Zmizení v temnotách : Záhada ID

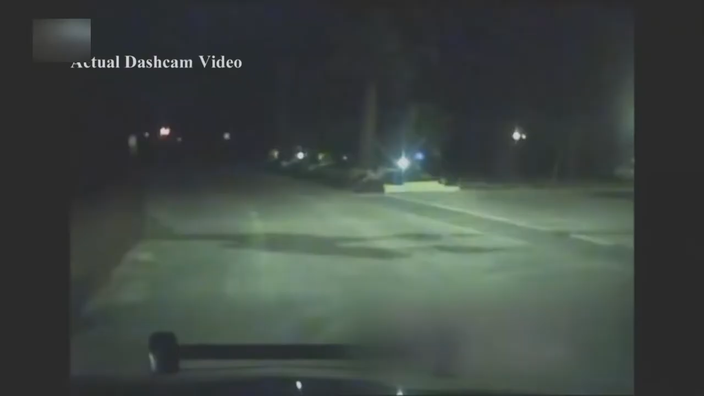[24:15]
Vyšetřovatelé dorazili k Sidneymu domu, aby se ho zeptali na jeho vztah z Hedr. Sidney za nimi vyšel před dům a promluvil se s nimi.
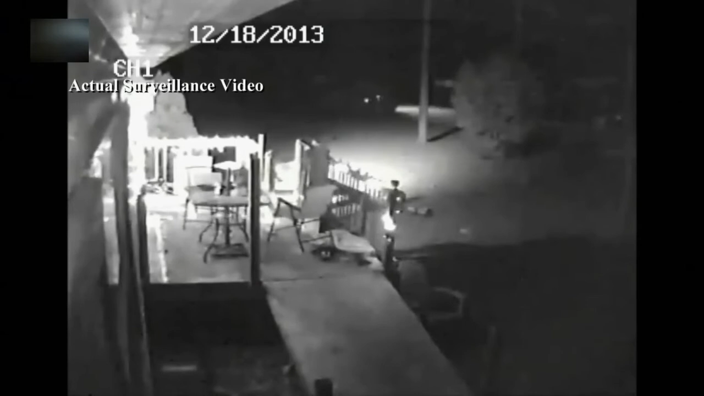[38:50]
Záznamy ukázali vůz, který jede směrem od domu Morerových k Peachtree Landing. A to samé auto pak jelo s Peachtree Landing směrem k domu Morerových. Poznávací značka na voze nebyla vidět, ale policistům to nepřišlo jako náhoda. Vůz vypadal jako černý pick-up Sidneyho Morera.
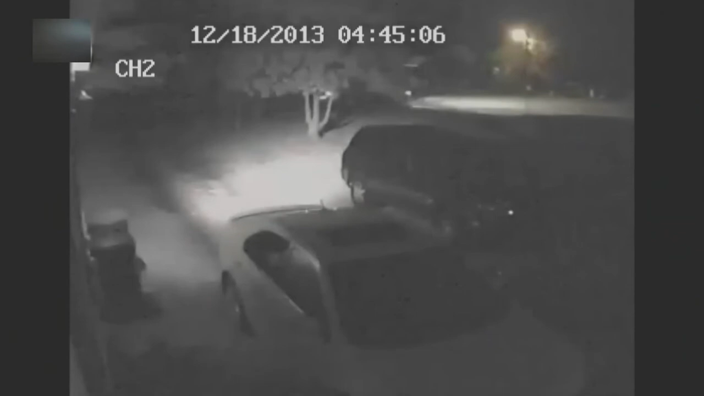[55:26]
Frederikis prohlásil, že každé auto se dá poznat podle toho, co tvoří jeho světla na silnici.
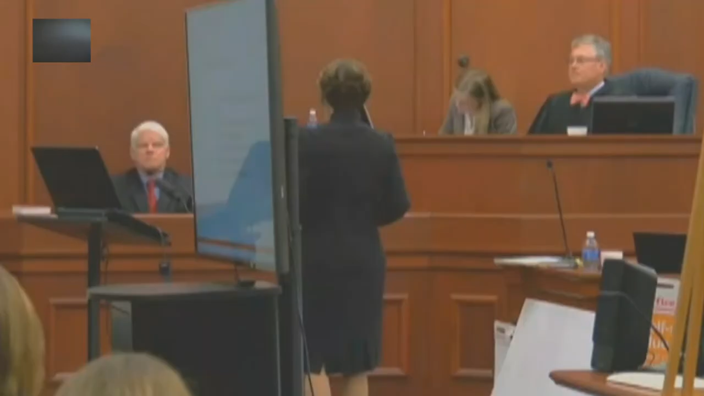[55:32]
Povězte poroti, jakou techniku jste při zkoumání tohoto případu použil. V tomto případě jsem použil techniky a metody porovnávání fotografií.
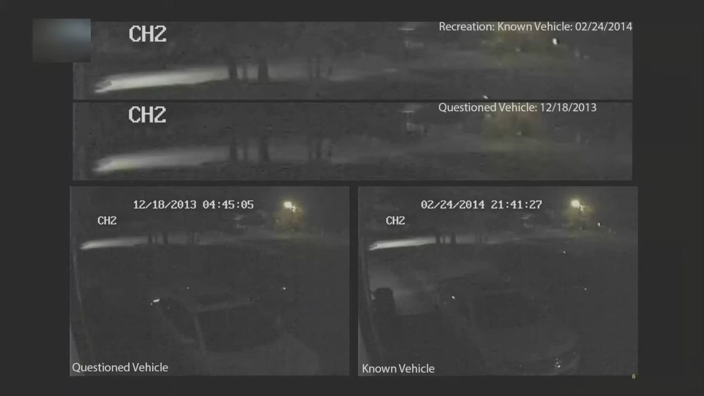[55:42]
Frederikis prohlásil, že šel na stejné místo ve stejnou dobu, kdy byl ten záznam pořízen a projel kolem kamery několika různými druhy vozů.